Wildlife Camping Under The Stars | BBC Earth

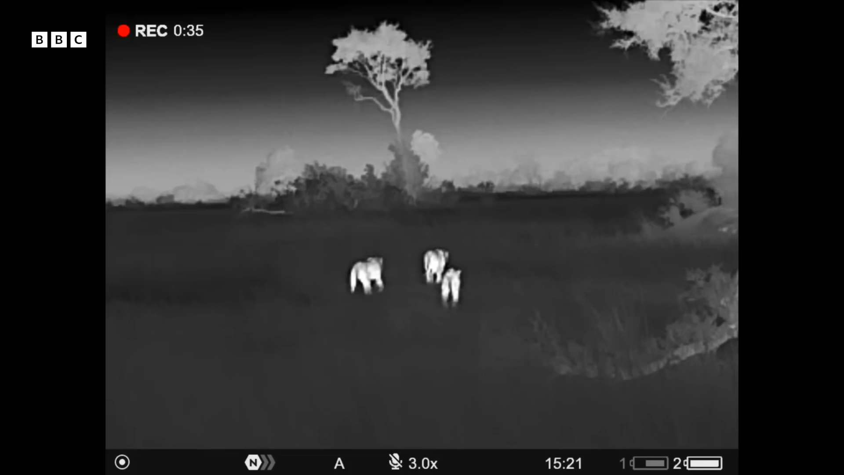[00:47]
So with this you're able to be sure that the location you're choosing is safe,
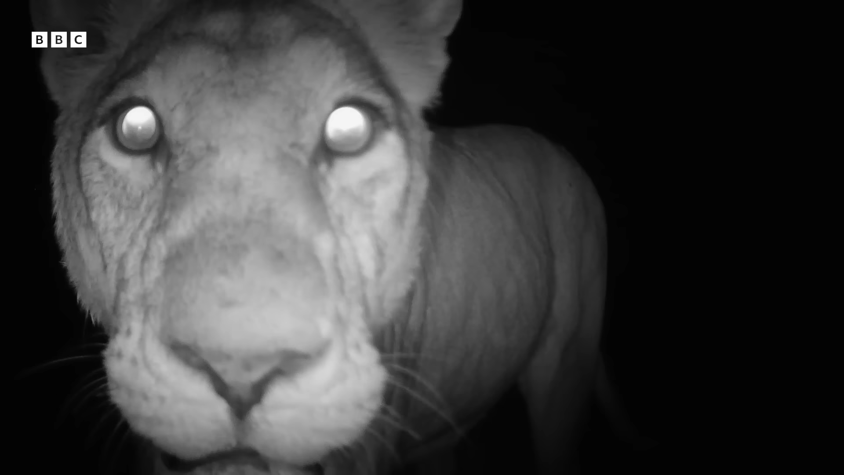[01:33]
I've had lions walk past my car but rarely have they ever come to the car. They really don't bother us in the cars.
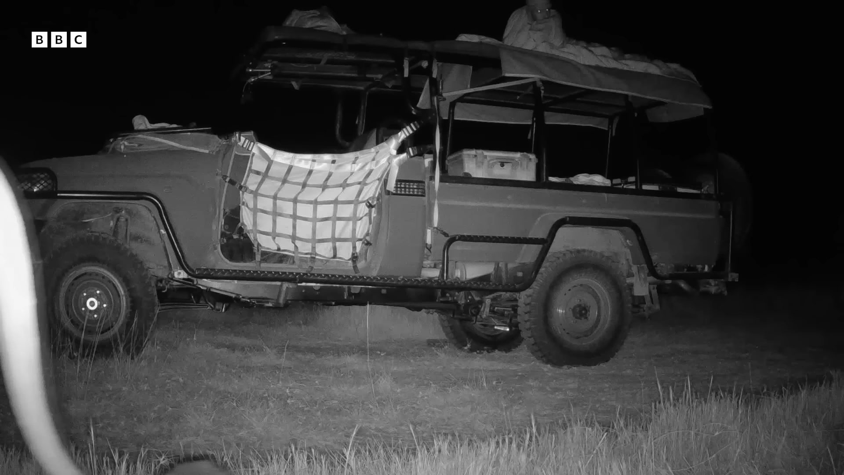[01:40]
It's that safe that we can easily just sleep out in a car like this.